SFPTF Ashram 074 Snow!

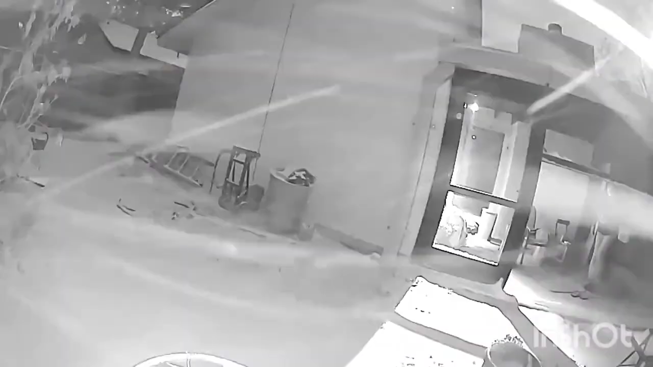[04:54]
This is something that this is how much gets in right here. soft. Look at that.